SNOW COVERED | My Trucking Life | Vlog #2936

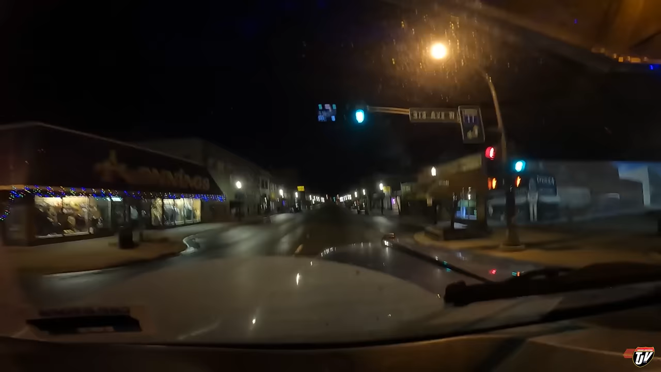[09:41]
Oh, the sound of the turbo whistling, echoing off the buildings and gracefully hitting my ears. It's just choruses of angels. Oh, yes.
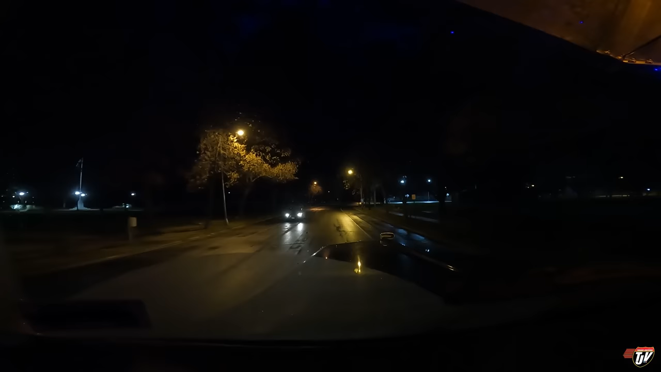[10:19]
It's just, it's an orchestra from heaven. It's beautiful. It's International Falls, Minnesota. Just got into the great United States. Once again, a guest in our neighbor's house. I promise to be a very good boy. I just want to bring you some of your lumber that you ordered, and then go home.
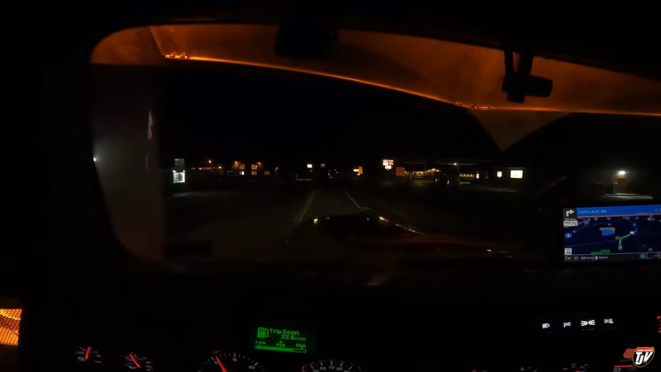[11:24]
We're back in Crosby. Once again, pretty quiet here right now. Rolling through here to about 10.30.
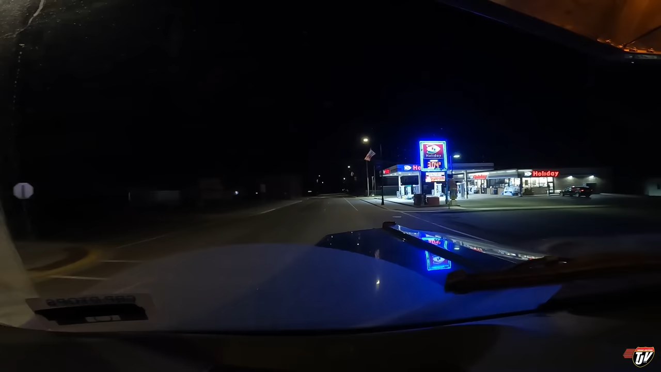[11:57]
Go around the corner, and it turns into Ironton. Two towns and one.